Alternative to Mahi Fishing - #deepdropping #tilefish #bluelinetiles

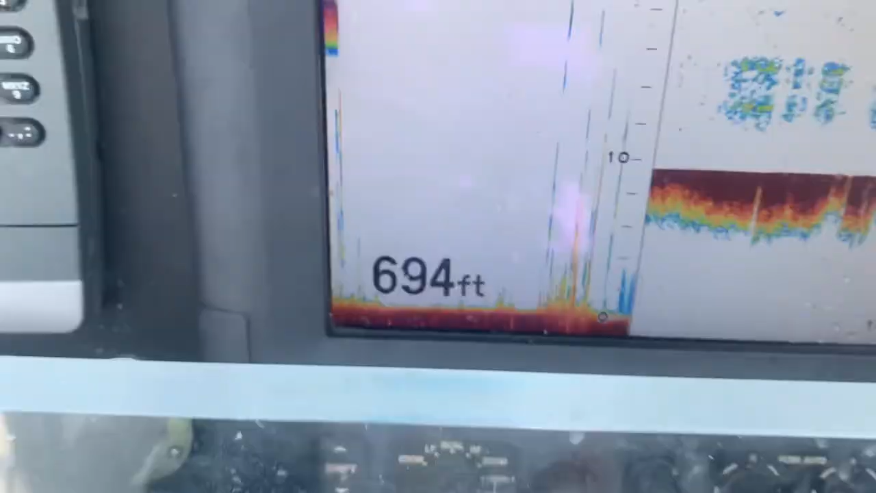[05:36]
On screen: depth 694 ft
This reel that we're using is equipped with a counter. Just keep in mind that it's measuring in meters.